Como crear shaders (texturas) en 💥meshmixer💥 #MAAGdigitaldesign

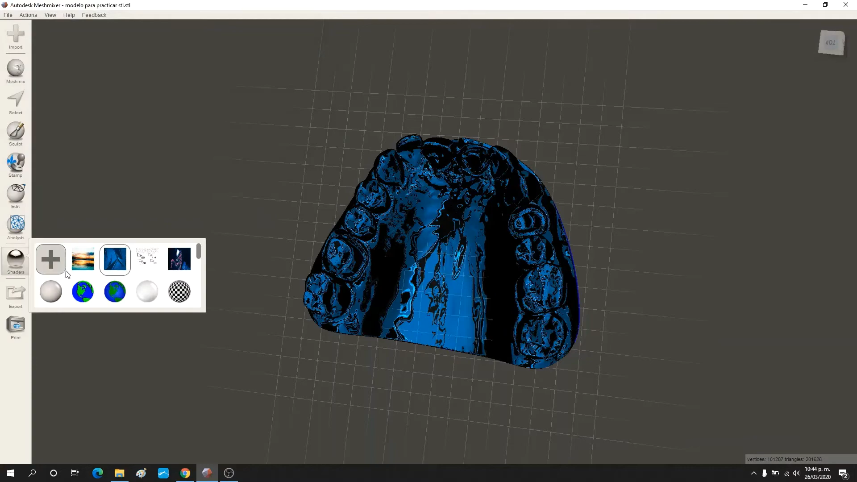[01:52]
la guardamos en escritorio paisaje abrir aquí aparece la imagen sólo vamos a arrastrar nuestro modelo y se va
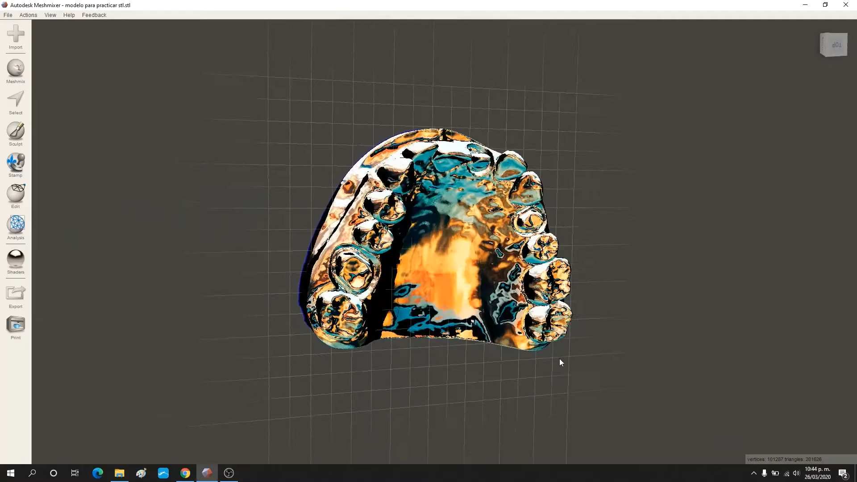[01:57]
a copiar la textura sale en este caso tengo otra de de veno
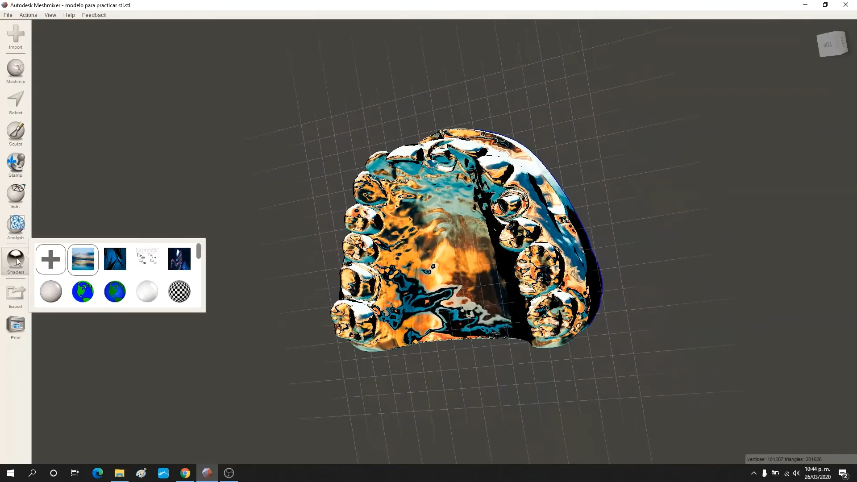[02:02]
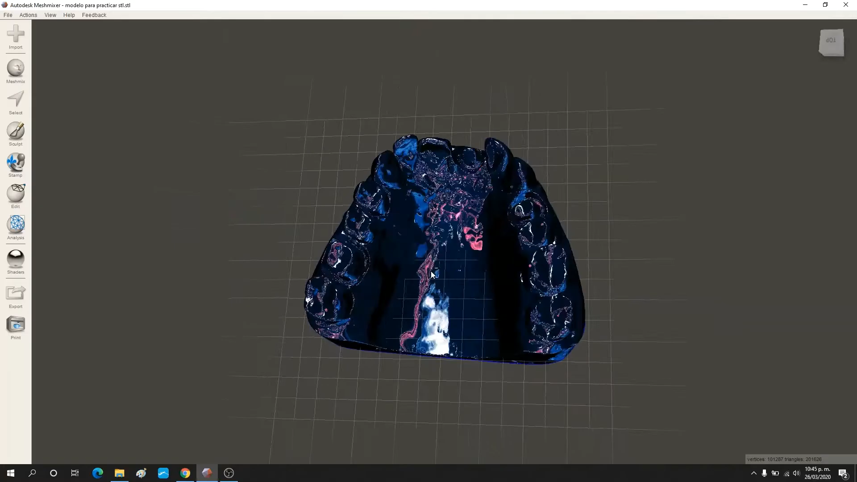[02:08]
son diferentes texturas tú puedes jugar con las imágenes cualquier imagen que te guste